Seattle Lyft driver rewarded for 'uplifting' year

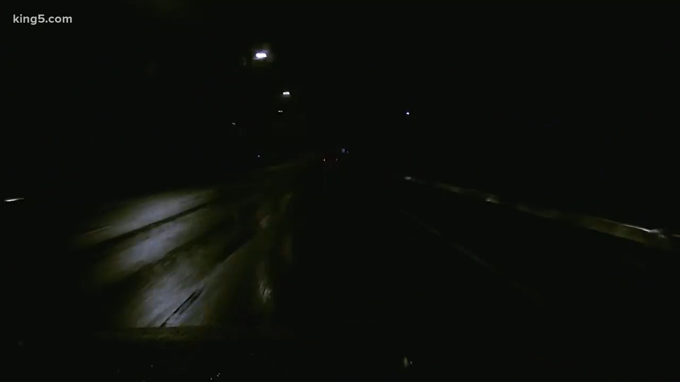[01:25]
As we look live here in Storm King on I-90, Lamont's been driving all over this area.